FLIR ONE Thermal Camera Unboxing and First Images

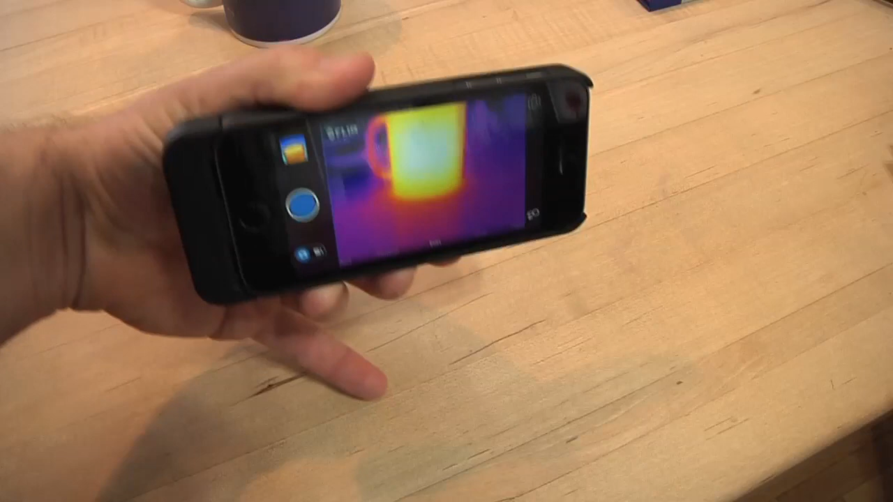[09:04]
And, uh, still, here's that coffee cup with hot water in it. Uh, pretty neat.
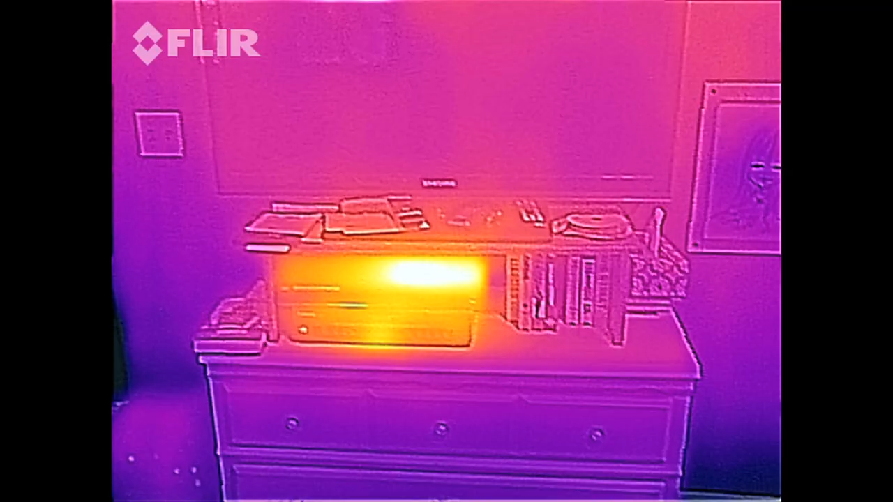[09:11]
This is great for looking at electronics, uh, looking at, um, heating, ventilation, and air conditioning.
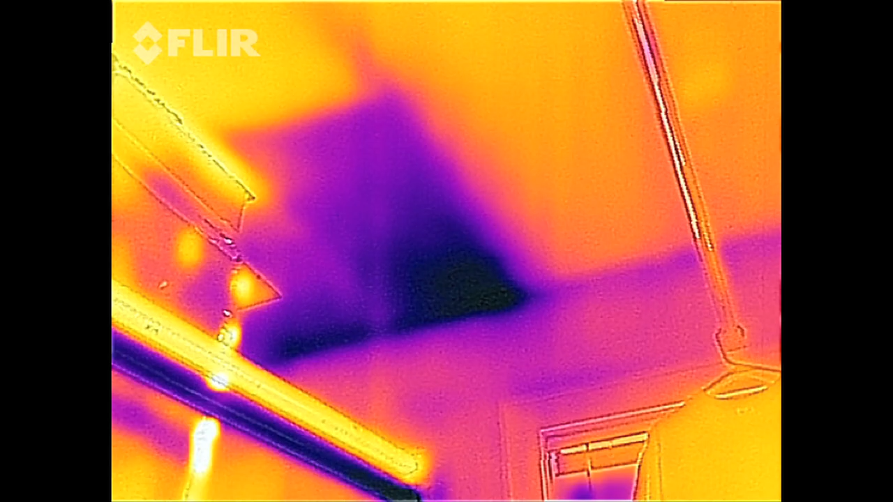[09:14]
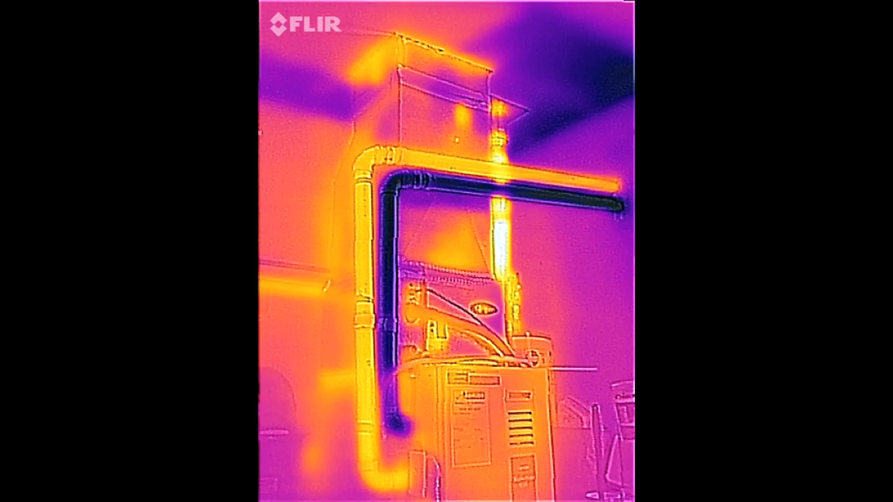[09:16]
It was pretty interesting looking at my furnace and my water heater.